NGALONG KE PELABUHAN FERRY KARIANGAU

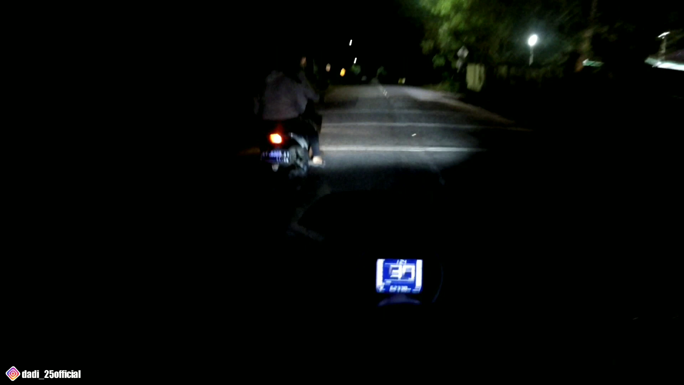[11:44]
Lihat, oh saya denger kali ya. Kita ngomong denger ya. Gitu dia langsung nengok semua dua-duanya. Oke, bosku. Ini udah deket pelabuhan nih, udah nyampe. Mudah-mudahan gak fiktif cuy. Mudah-mudahan gak fiktif ya. Bismillah aja lah. Ini udah deket pelabuhan nih, ini udah di Davidi. Ini gerbangnya udah di depan situ. Pelabuhan Karyango.
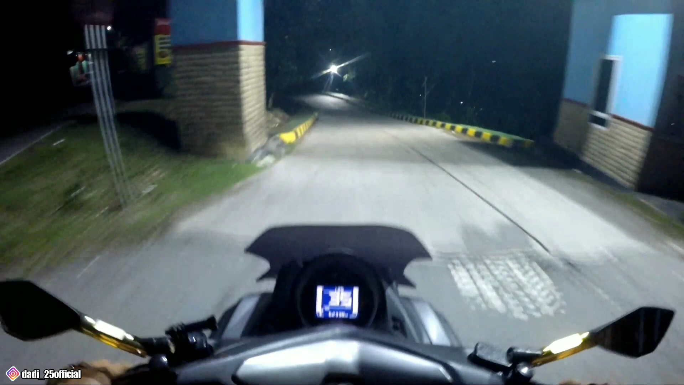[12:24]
Katanya tadi suruh masuk aja ke pelabuhan, di pelabuhannya. Udah di dalam nih. Soalnya biasanya kan ada tuh yang titiknya doang, titik order pelabuhan, berarti orangnya nggak ada belum karena titik rumahnya tuh nggak ada, atau titik jalan yang dia posisinya dia itu nggak ada gitu. Kadang bisa kurang ya lebih itu biasanya gitu kan. Nah ini katanya pas di pelabuhannya cuy, kita nggak tahu sebelah mana. Nah, itu berapa ini